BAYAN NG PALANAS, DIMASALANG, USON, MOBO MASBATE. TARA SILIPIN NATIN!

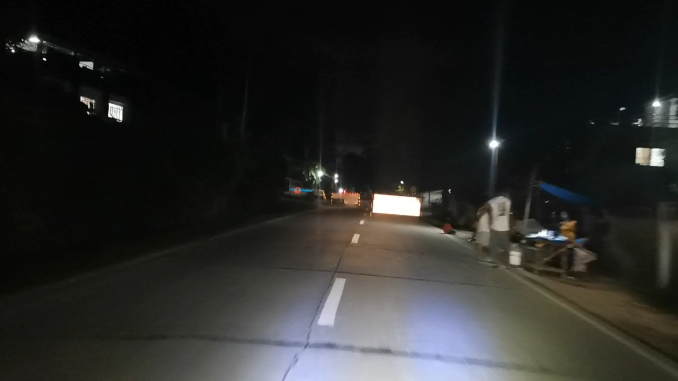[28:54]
Open pa yung mga tindahan ng malalaki. Eh sa Katayangan wala. Patak ng 5:30 yata, 6. Wala na, sarado na.
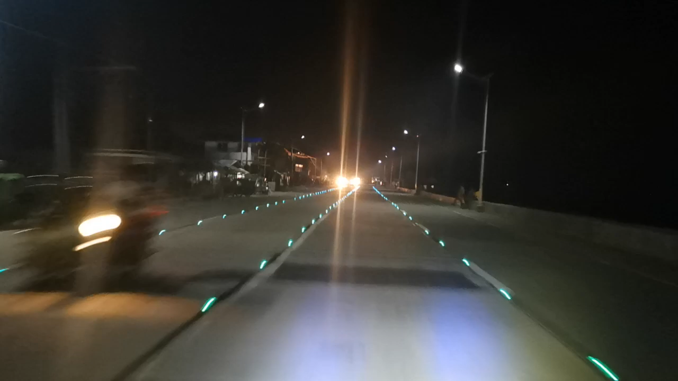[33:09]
Galing. Yaman sa nakaisip nito. Sana naman lahat sana nilagyan ng ilaw papuntang Masbate City, yung sana naman maliwanag mas maganda ng travel.
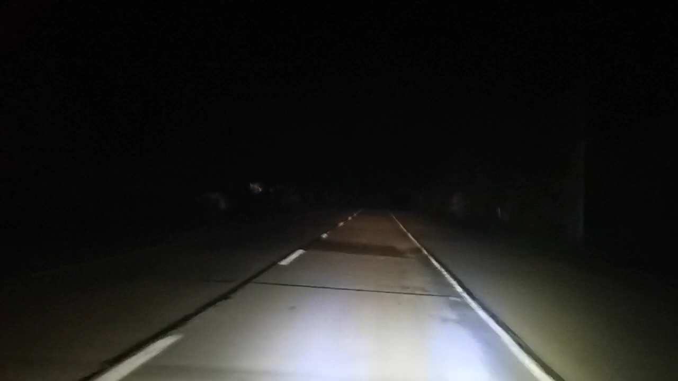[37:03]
Dilim dito guys, oh. Sana ba lang mabigyan to ng ng street light. Kasi may akong travel na madilim.
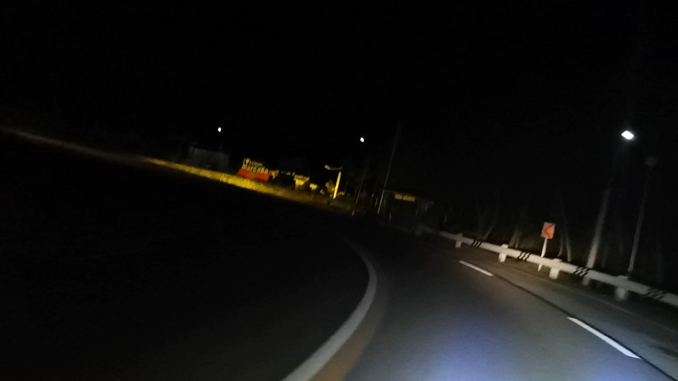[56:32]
yun lang namin napansin kasi ang daming ilaw, nakaupan din sa kalsada. Pero pagka umaga, hindi mo lang napansin. Ayan. Kasi walang ilaw. Nandito na tayo sa Barangay Narcilla.
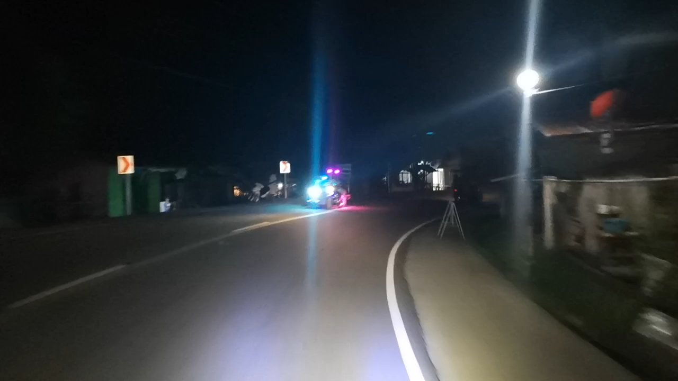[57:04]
So, dito pagdating dito guys, dadaan lang ngayon kasi ginagawa din yung kalsada.
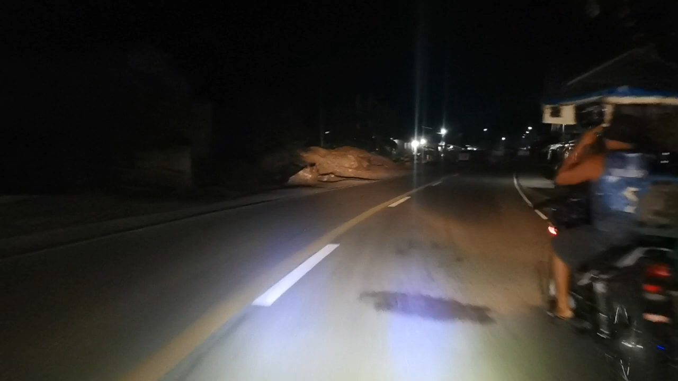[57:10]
Ayan. Hanggang ngayon, hindi pa natapos.
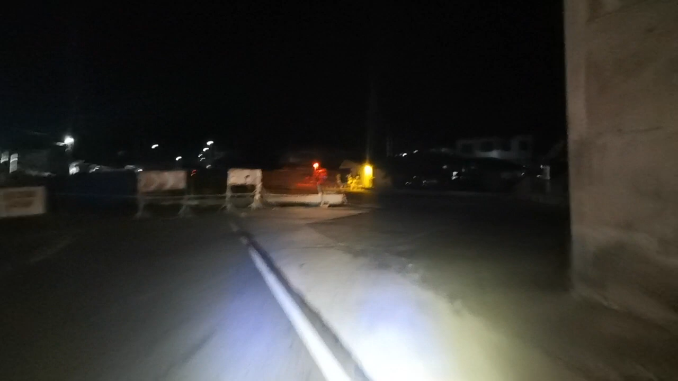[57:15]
So, dahan-dahan lang ngayon. Baka kasi mag-fly to the moon ko dito. Uy, lahas. Uy. Lahas yun ah.
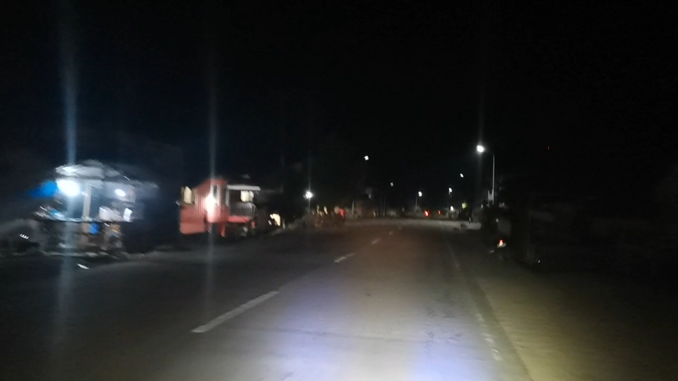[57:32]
Sigasaan natin yung ahas guys. May nahuli silang ahas.
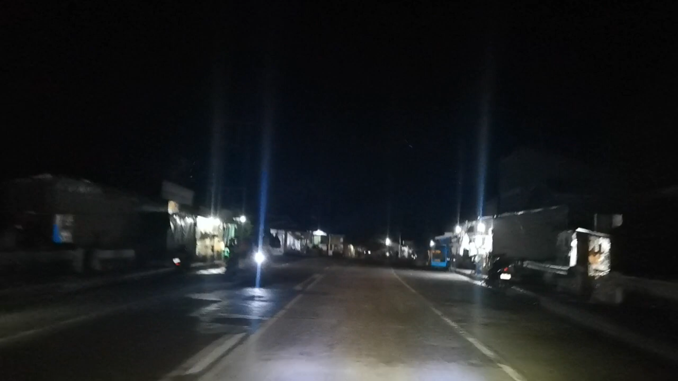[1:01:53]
Ano na to? Barangay na to.
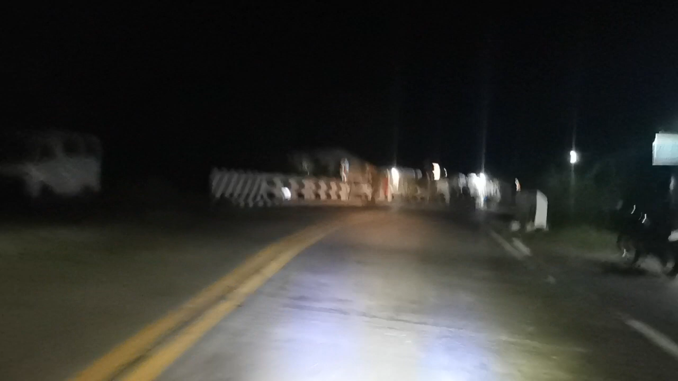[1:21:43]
Pala tayo, guys, sa Mubo. Yan. Nandiyan na yung port ng Mubo. Yan. Mubo port. Araw-araw pala daw dyan, guys, yung ano,